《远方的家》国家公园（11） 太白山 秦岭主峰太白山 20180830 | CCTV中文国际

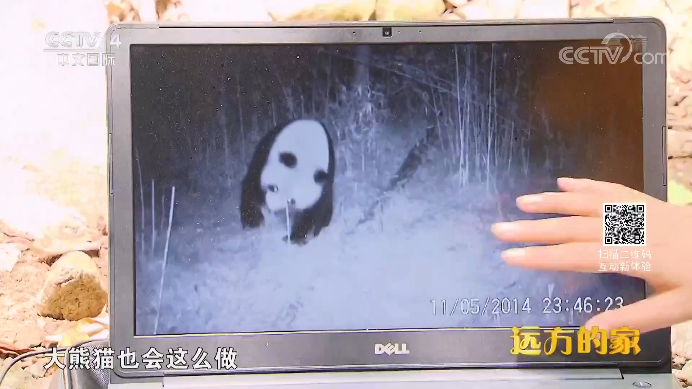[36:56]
其实跟那个小狗尿尿标记气味是一样的大熊猫也会这么做一样一样这只大熊猫它是从地上捧了一捧土吗还是
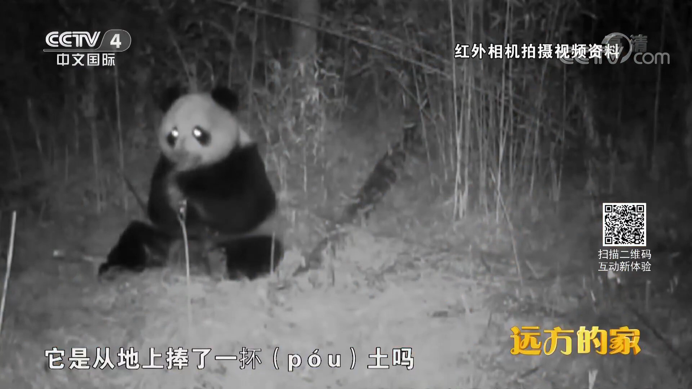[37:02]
树叶然后就在往自己的耳朵后面这样子梳妆它是从街上打了团草在扣中然后从前到后整个青梨探猫法